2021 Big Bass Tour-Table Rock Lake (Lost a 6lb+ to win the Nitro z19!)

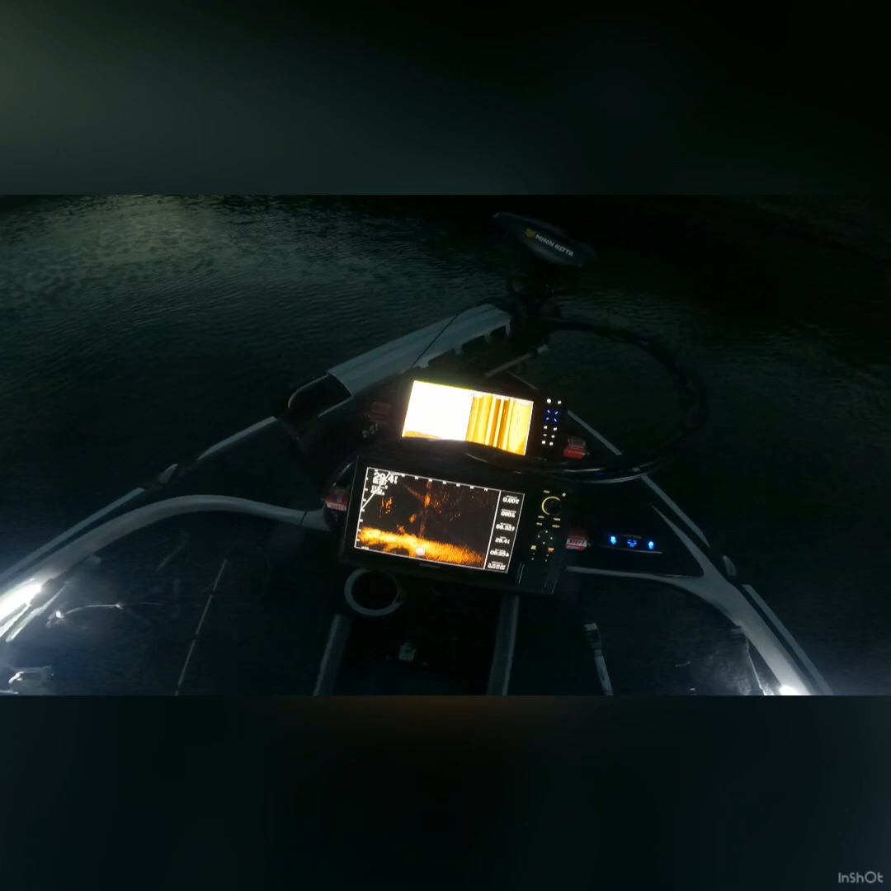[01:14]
Hold up to the first spot. Live scope's popping.
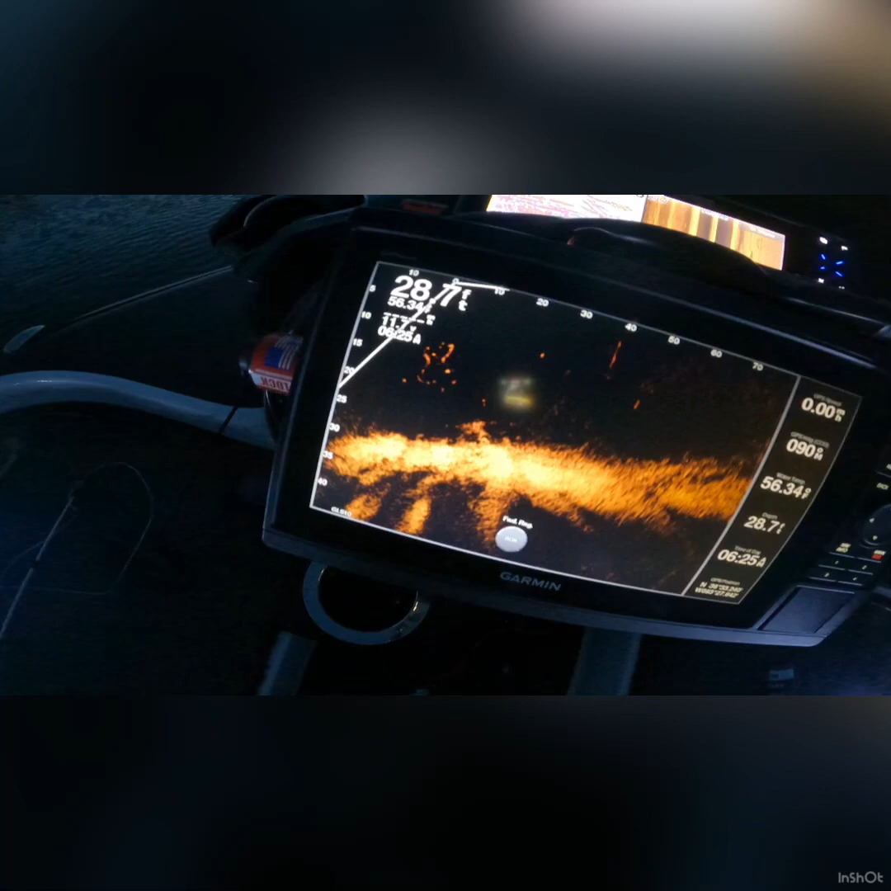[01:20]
On screen: depth 28.7 ft
There's some trees, sunken trees down there. You can see the fish that are hanging right on it.
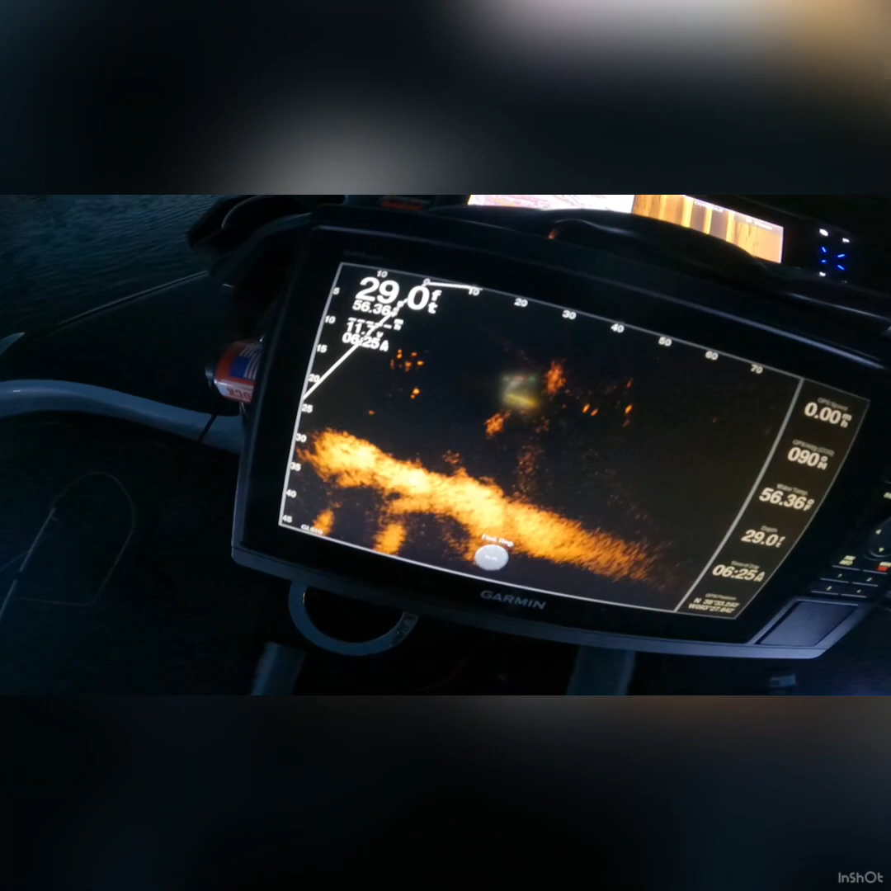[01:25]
On screen: depth 29.0 ft
Been right there on the left or on the side scan,
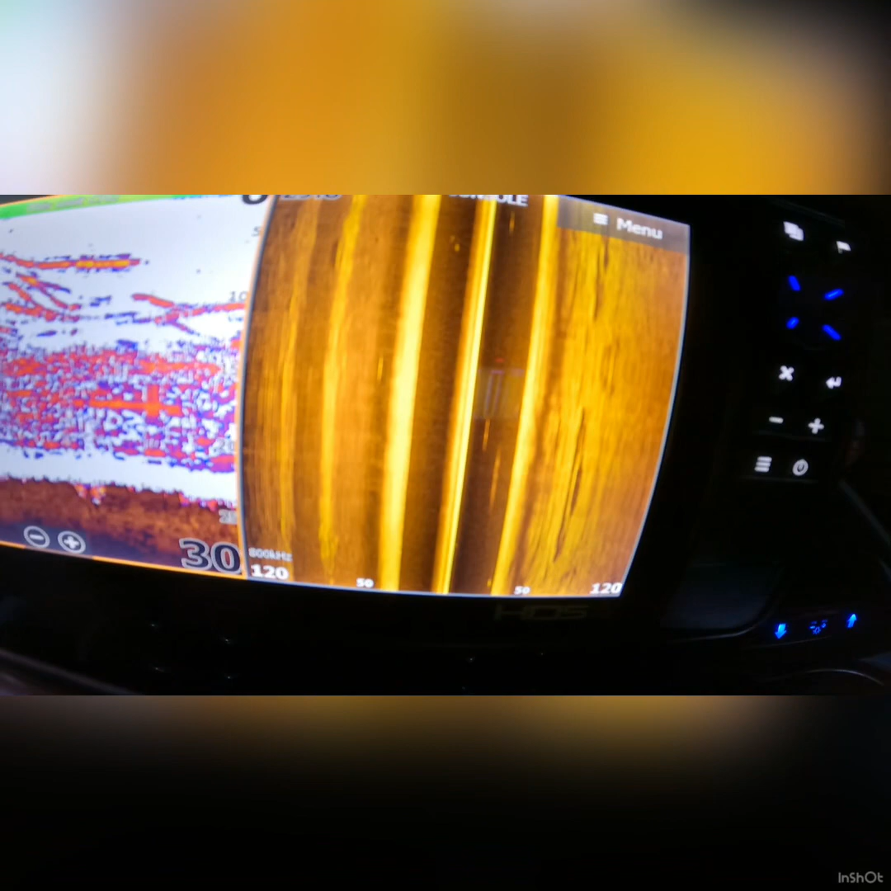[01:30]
you can see those white lines where the fish are, so should be right on them.